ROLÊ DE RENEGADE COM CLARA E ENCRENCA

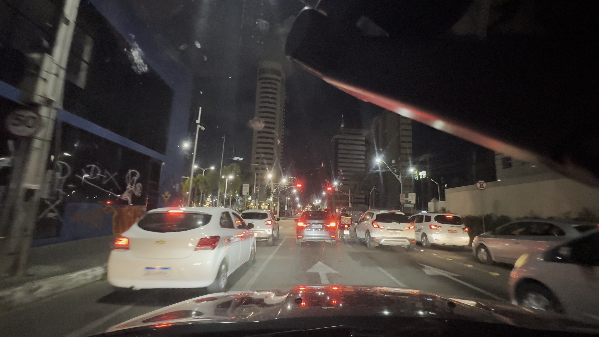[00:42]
Barato. Já fui duas vezes aqui na beira-mar. A direita é voltando, né? Agora eu vou direto. Porque é uma mão vindo. Metade da beira-mar é a mão vindo aqui, né? E a outra metade é essa que vamos fazer agora. A mão indo. Um posto aqui de recarga elétrica, parece.
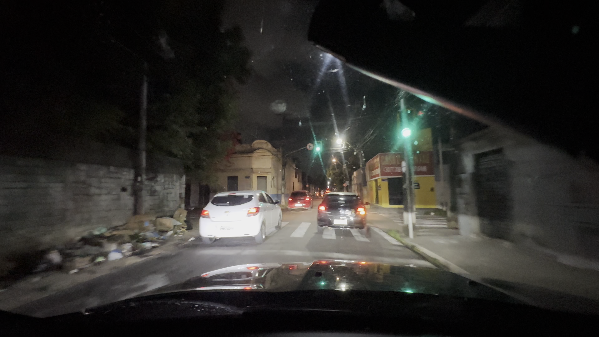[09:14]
Essas aqui é só dobrar direito. Iniciando rota para Centro Cultural Dragão Mar.
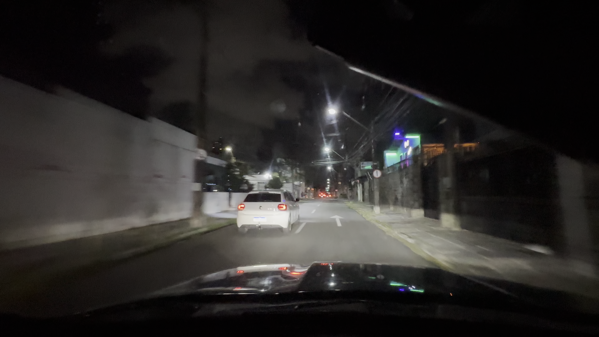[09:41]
Terceira direita. Em 450 metros, vire à direita para acesso à Avenida Dom Manuel.